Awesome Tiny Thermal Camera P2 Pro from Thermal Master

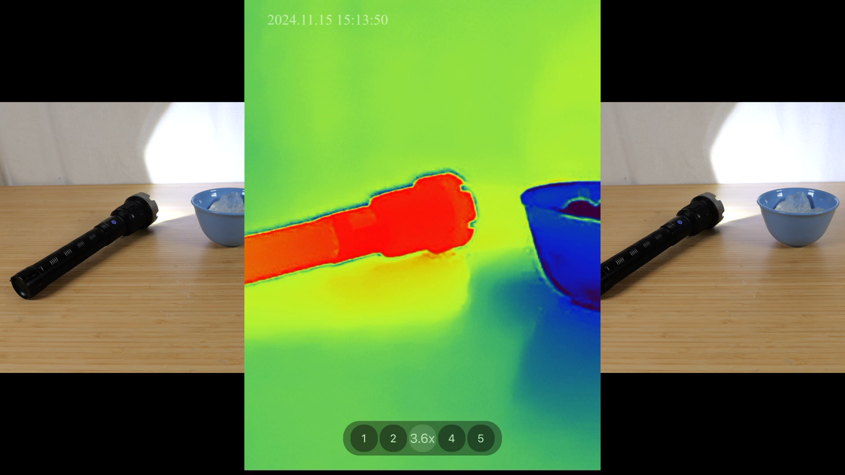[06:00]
That's the maximum. Right now, the temperature range is minus four to 302 Fahrenheit. I want to go and measure the temperature in this box. So the minimum is 26 Fahrenheit. We have quite a ways to go even lower right now. So maybe we can measure some dry ice. That'll be even colder. And then 302 degrees Fahrenheit is not the maximum. We select it,
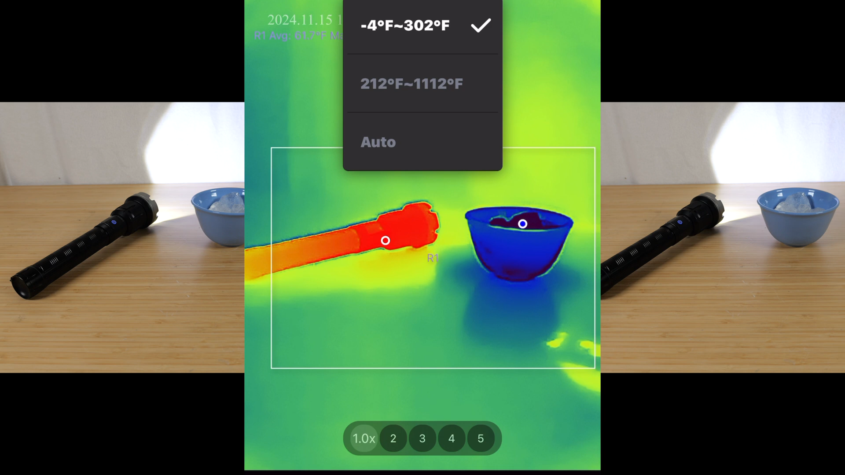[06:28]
we can actually select it to go from 212 degrees Fahrenheit to 1112 degrees Fahrenheit. This is one of the highest for these tiny little cameras that you add on to a phone. Switching to radiometric mode takes 10 seconds or so.
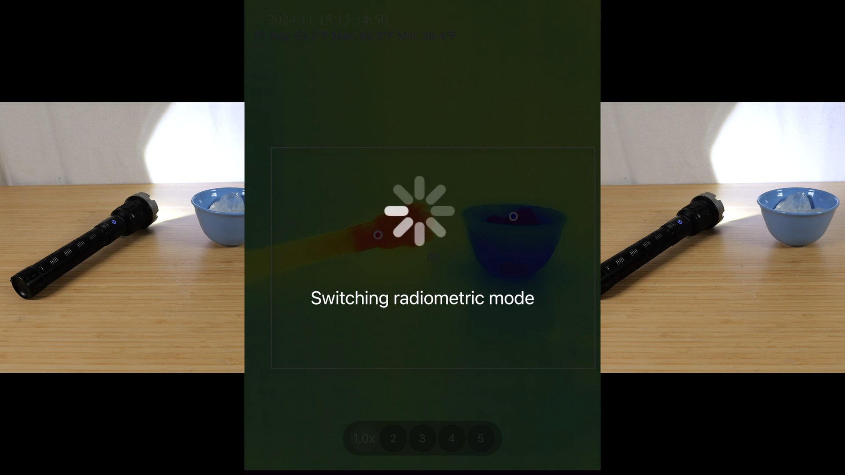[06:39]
So now it's in that range. It can still measure the lower temperature at 25 degrees Fahrenheit and also 80 for the flashlight. And the accuracy in this is plus or minus two degrees.
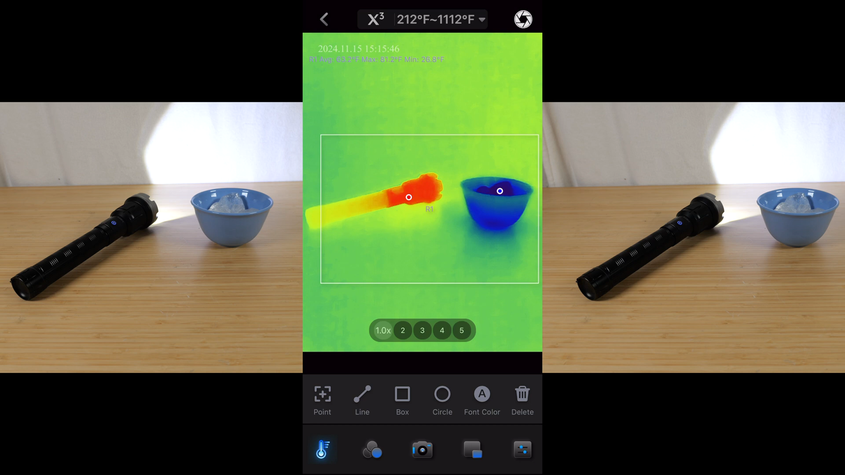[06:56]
When you have a need to recalibrate on the upper right corner, there is a little shutter looking thing. If we click that, calibration successful. So we come out of this, we can also check out the gallery, which we saw already.
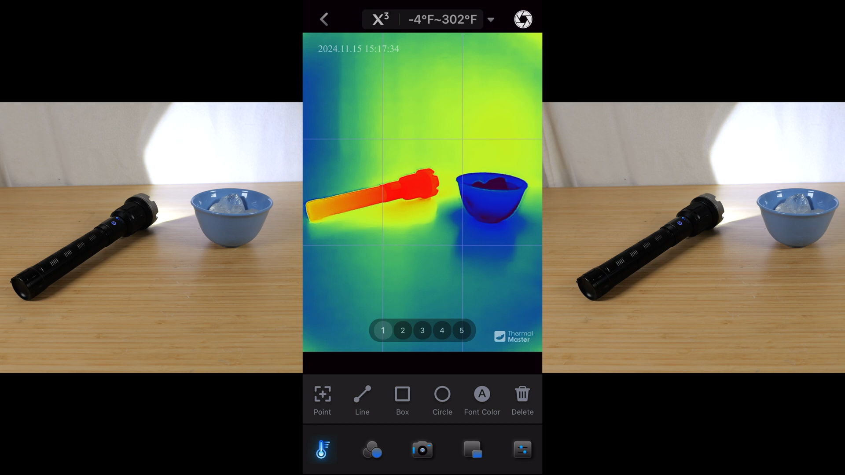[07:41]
Now on the lower right, you see it says thermal master. There's a watermark there. You'll also notice that there are two vertical lines and two horizontal lines. So there are nine sections in this video view. And we can change it to, you know, four sections or whatnot.
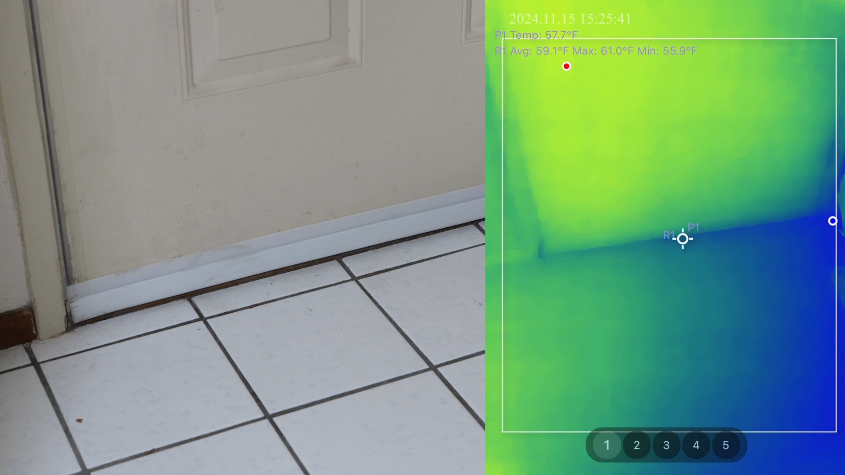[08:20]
On screen: spot 57.7°F, max 61.0°F, min 55.9°F
However, on the door, it's a little bit warmer, 59 degrees. Definitely a little bit of cold air is leaking in from there. Taking a look at my ceiling. If you look at the top, you can see that it's not quite even. Those bars right there are the studs that's running across the roof. If you look at the walls, same thing. You can actually see the studs through with the thermal imaging.
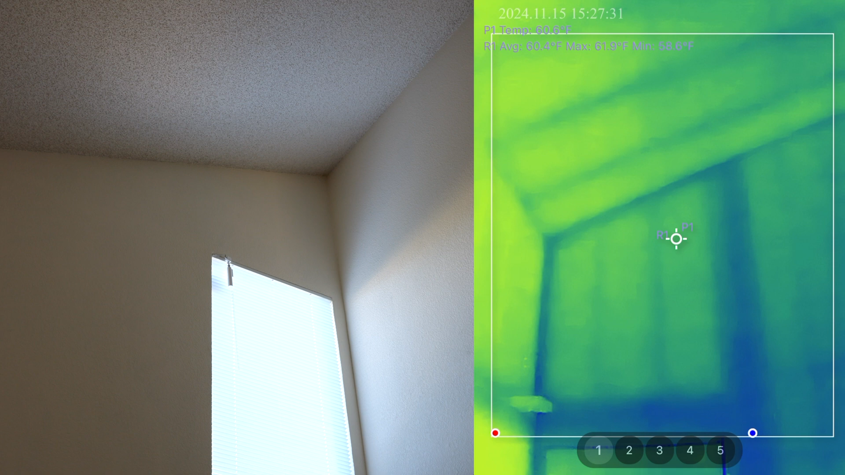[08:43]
Somehow right here, there is a cooler bar. So with thermal data, you can kind of get an idea where the studs are located as well. I have this load tester where I'm running around 123 watts through it right now. We can clearly see what is hot about it.
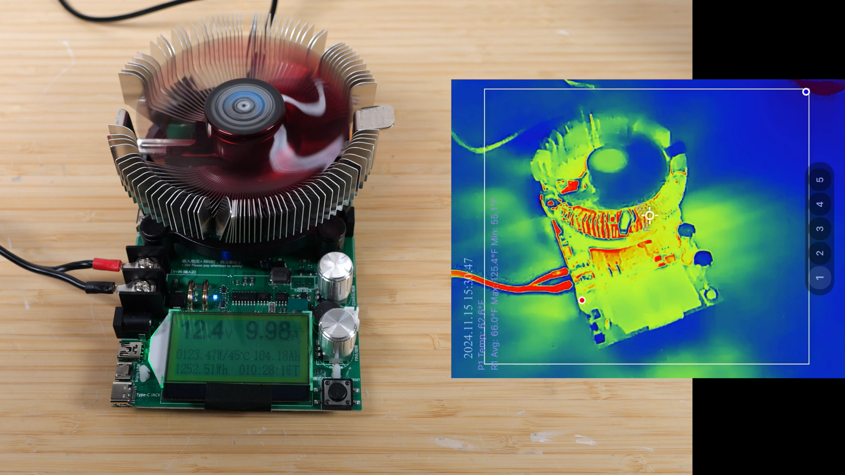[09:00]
This is a great chance to use the macro lens. So I can just snap this right on, remove the lens cover. And when you use the macro lens, you have to get really close. It's kind of fuzzy right now.
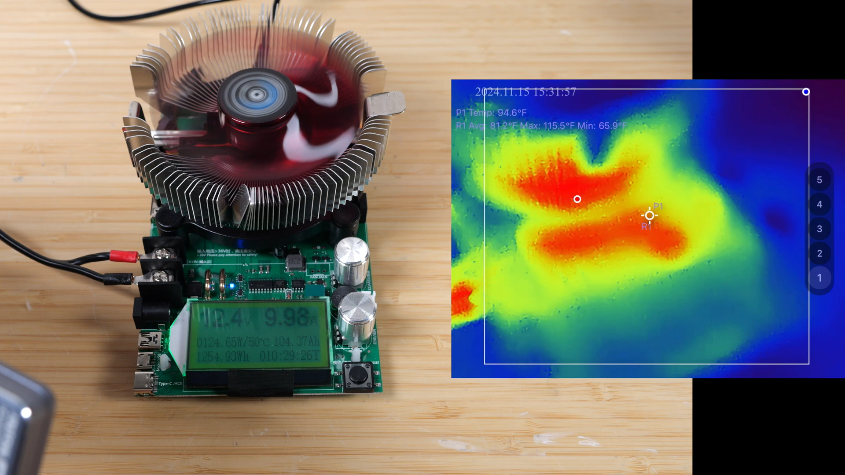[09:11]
On screen: spot 94.6°F, max 115.5°F, min 65.9°F
So I need to get within an inch or so.
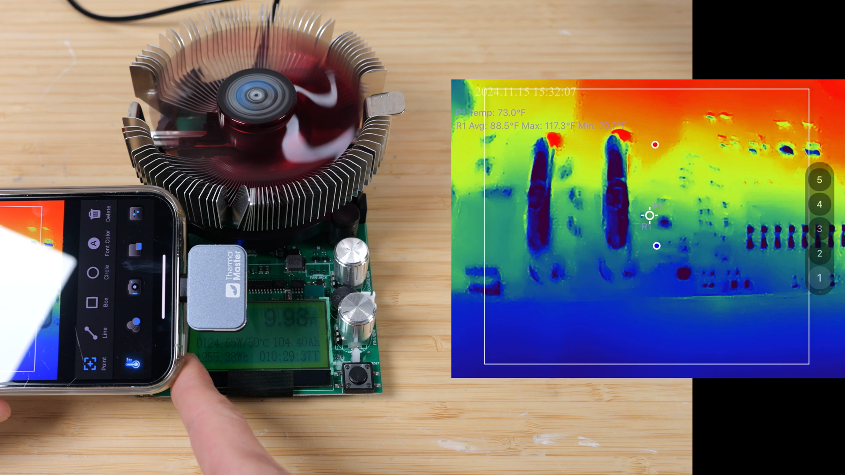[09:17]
On screen: max 117.3°F
Here we can see very closely in high detail of small objects on the PCB.
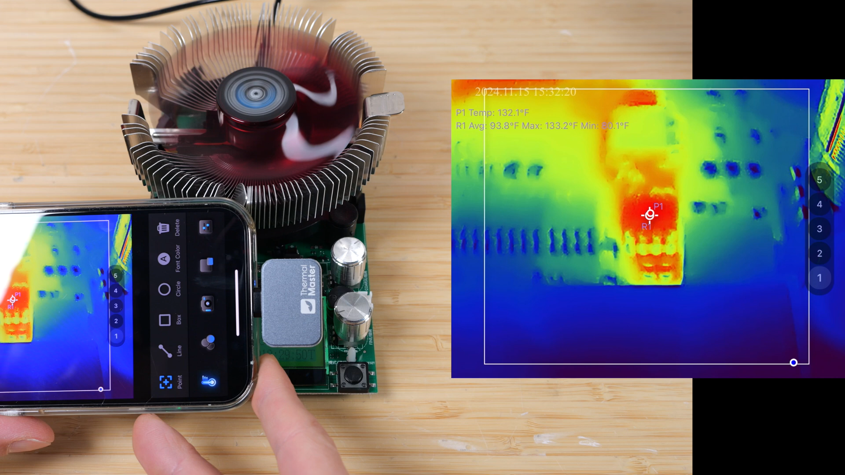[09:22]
On screen: spot 132.1°F, max 133.2°F
Clearly, this chip is getting very hot at 130 degrees. There is this trace that's going up underneath the heat sink.
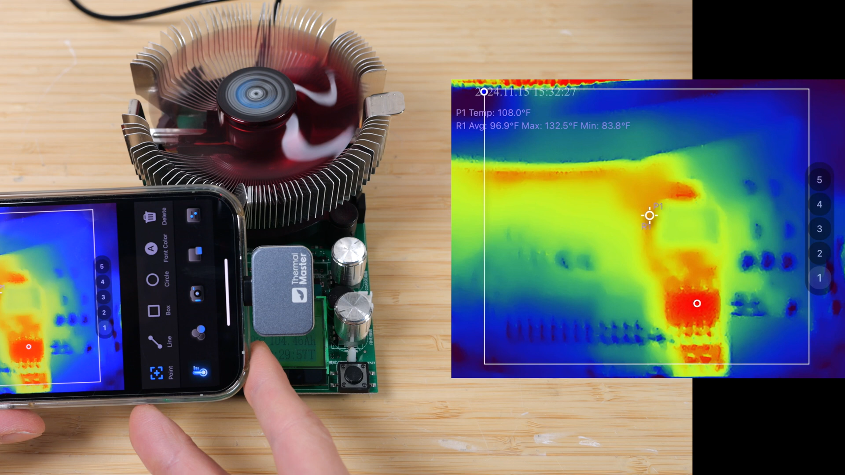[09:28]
On screen: spot 108.0°F, max 132.5°F, min 83.8°F
This is probably a current carrying one at 108 degrees.
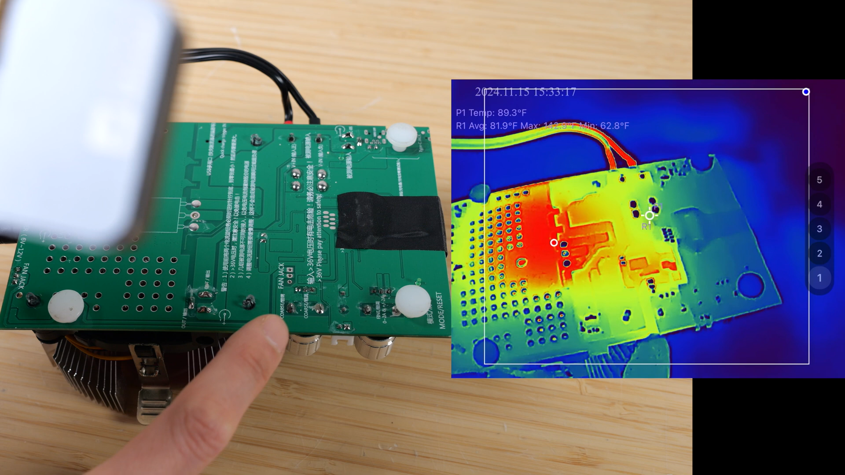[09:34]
On screen: spot 89.3°F
On the bottom, it seems like it's getting really hot over here where that chip is. And there is a FET that's sitting on the other side of this.
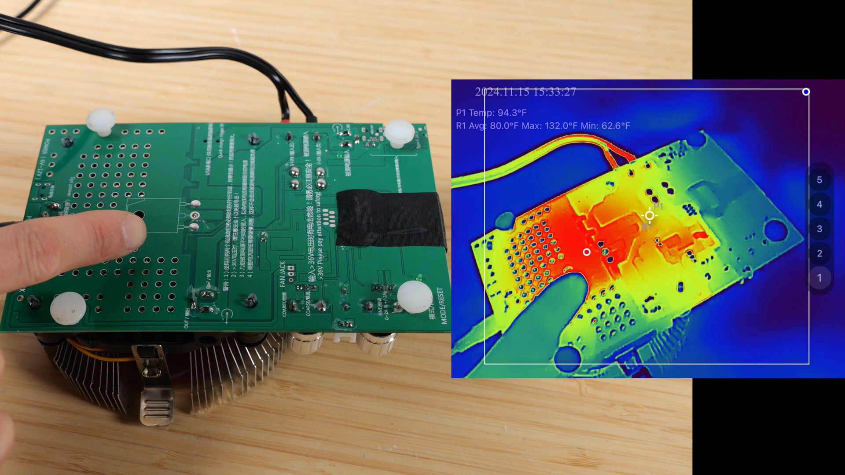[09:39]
On screen: spot 94.3°F, max 132.0°F, min 62.6°F
And this is getting really hot. 122 degrees or so. But the fan is actually cooling things down enough so it doesn't overheat.
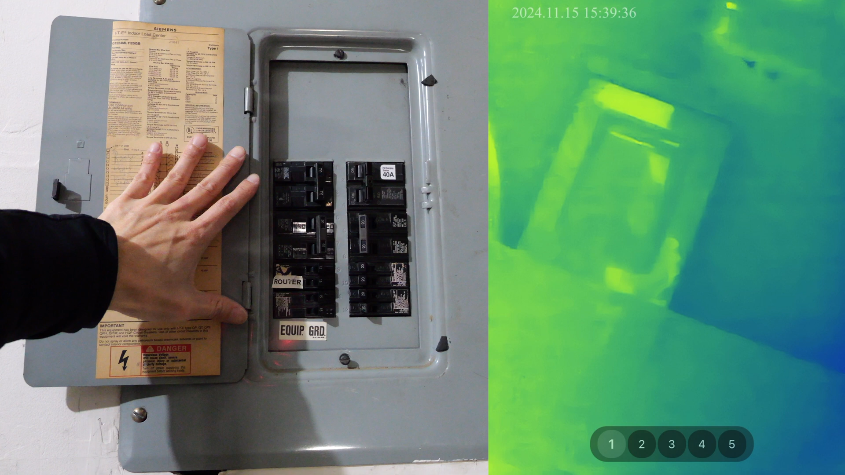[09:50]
Using a thermal camera is a great way to see if any of the components in your breaker panel are coming out of service or you overused it. It's time to replace the breaker. Usually what would happen is one of them gets a little bit too warm even within the rated fuse rating.
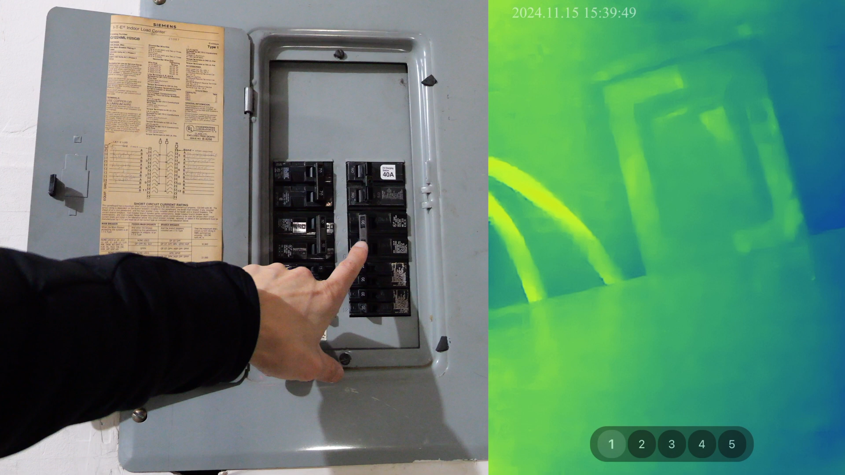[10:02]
The maximum is 69 degrees right now.
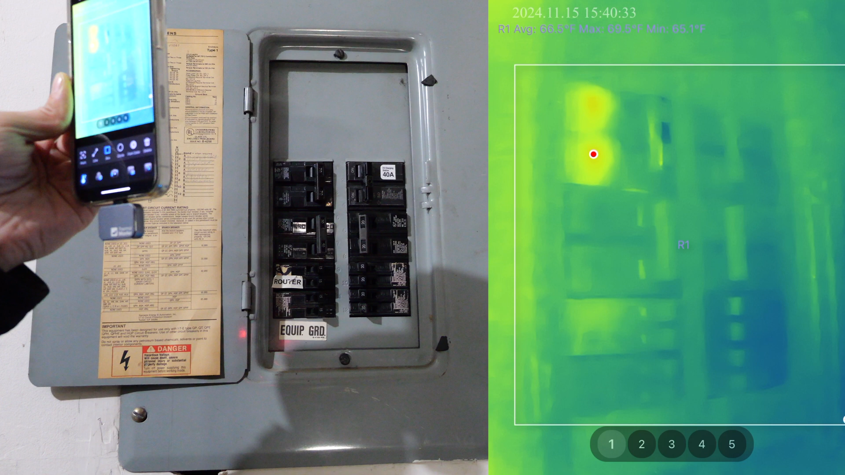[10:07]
And it's warming up more and more.